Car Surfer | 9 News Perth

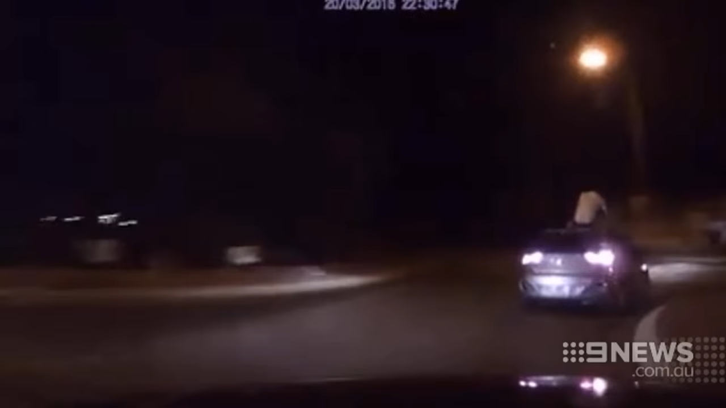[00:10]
You can see a person sitting on the roof of a car which appears to be travelling at high speed.
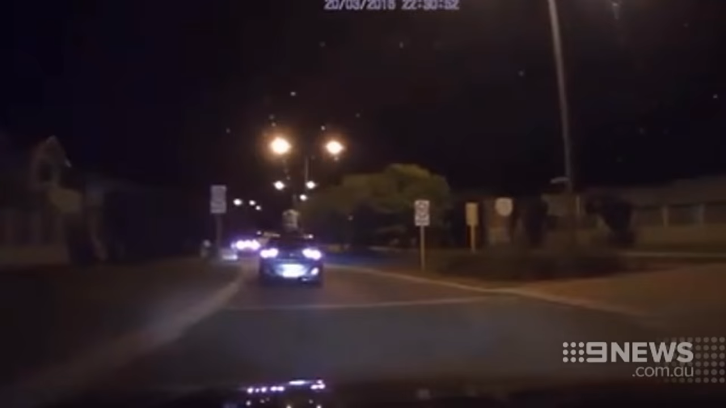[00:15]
Anyone who witnessed the incident or has any information on the people involved should contact police.